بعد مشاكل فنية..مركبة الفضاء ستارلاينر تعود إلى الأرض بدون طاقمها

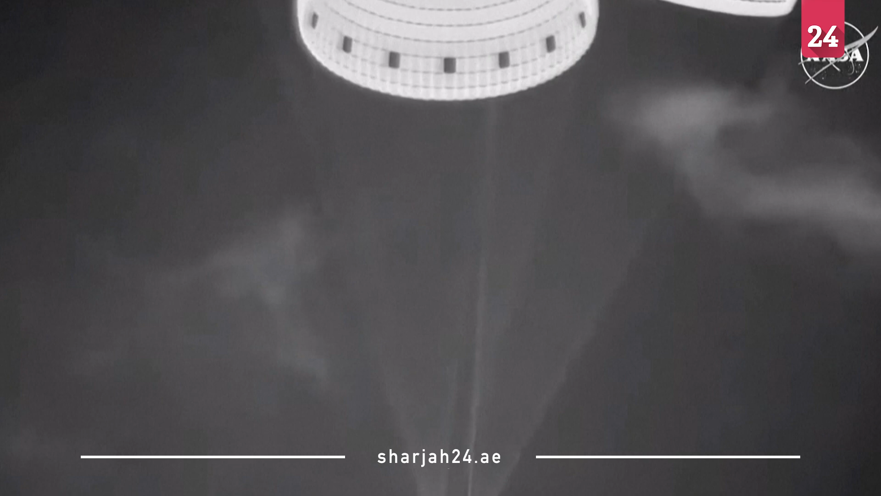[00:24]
Just a beautiful sight as Starliner makes its way to the sands. Touchdown.